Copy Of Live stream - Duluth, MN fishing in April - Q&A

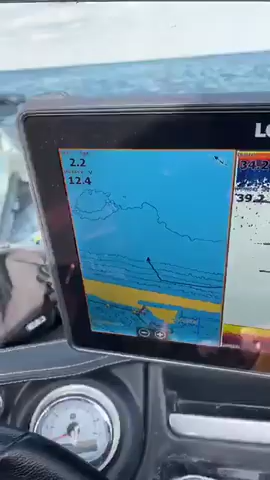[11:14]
Let's try to bump her up to 2-2, 2-3.
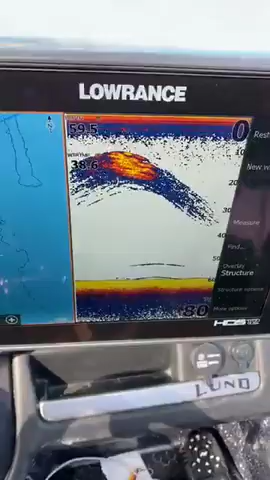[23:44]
That's a salmon gonna be hanging out.
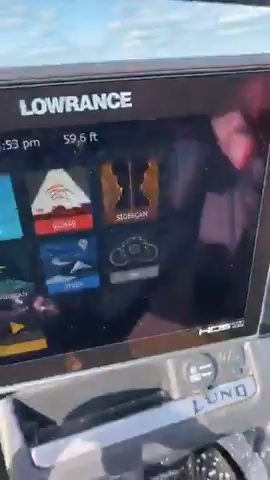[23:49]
Let's see what she looks like on the down scan.
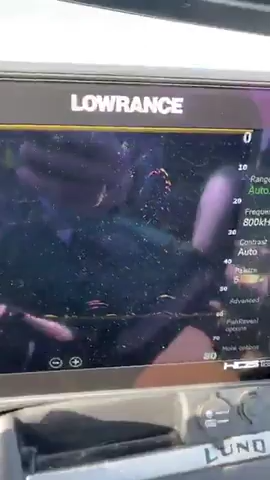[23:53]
Kind of underwhelming on the down scan, but that's definitely something.
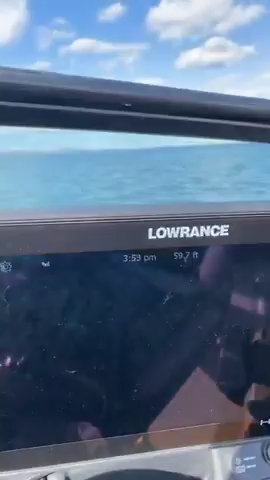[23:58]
My guess is that's a ball of smelt waiting to push up
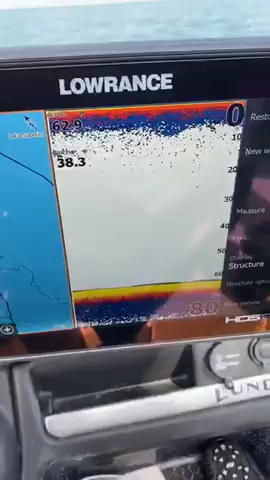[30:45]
38 degree water, a little bit cooler.
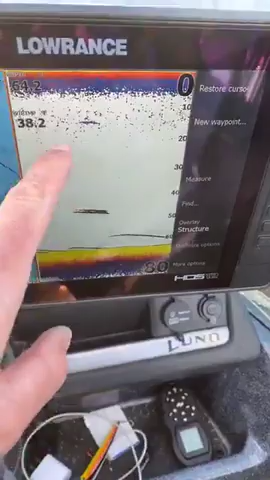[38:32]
That up there is like debris. I would not worry about him at all.
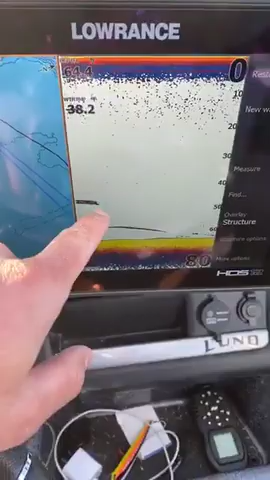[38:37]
These guys down here, I don't know, maybe a smelt, maybe could be a lake trout, or who really knows.
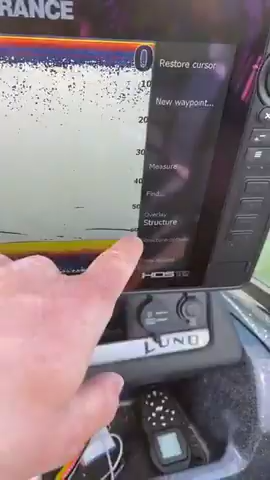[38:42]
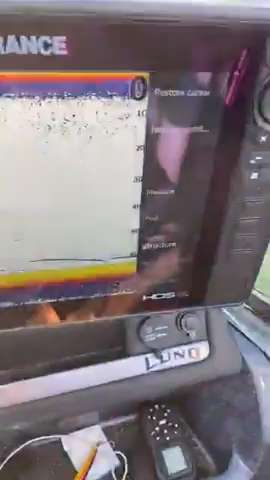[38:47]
Like, my guess is it's not even a lake trout, because I could drop a downrigger ball down there right now and I guarantee you it wouldn't bite. So maybe, I don't know, it could be eel pout, could be suckers, could be, really, who knows.
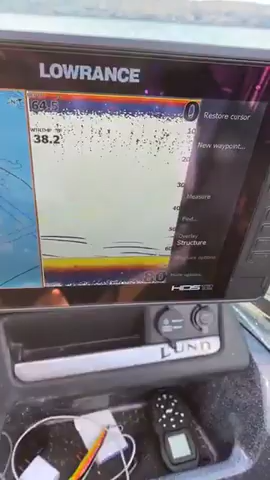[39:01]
Again, I don't trust my graph out here early season like this.
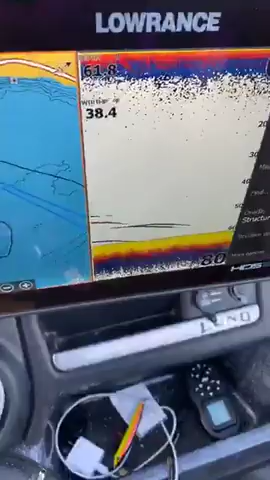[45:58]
More stuff on bottom that I don't trust.
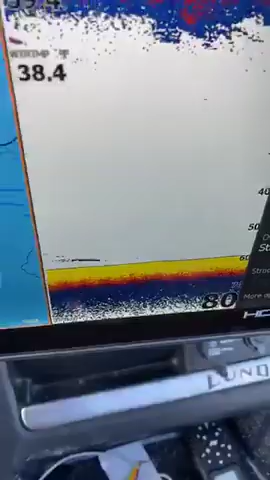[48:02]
Again, I have trust issues for my graph this time of year.
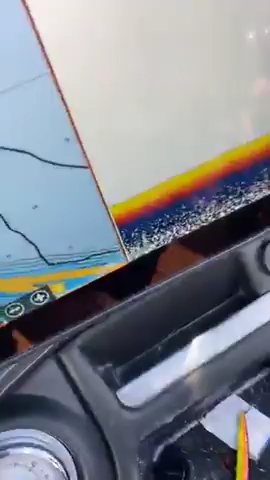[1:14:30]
Nothing. Fish could be going there right now.
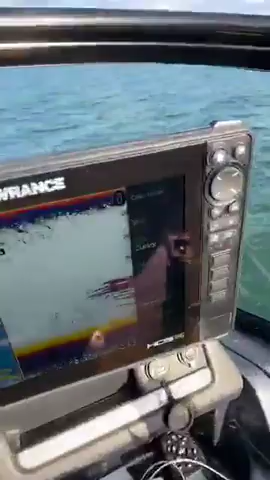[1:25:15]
What do we got there? That looks herring to me.
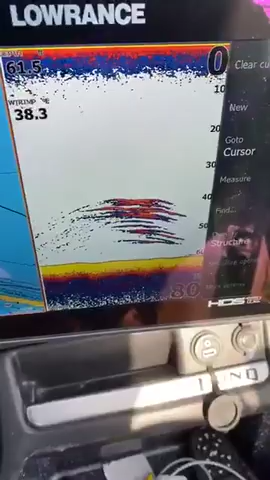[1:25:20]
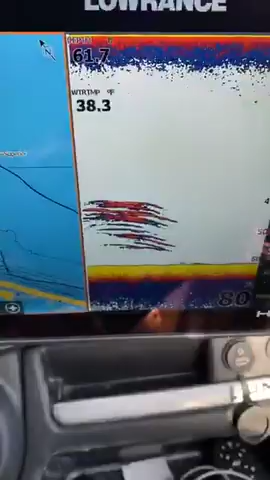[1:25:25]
On screen: water 38.3°F
School of herring. On Lake Superior, we have like three primary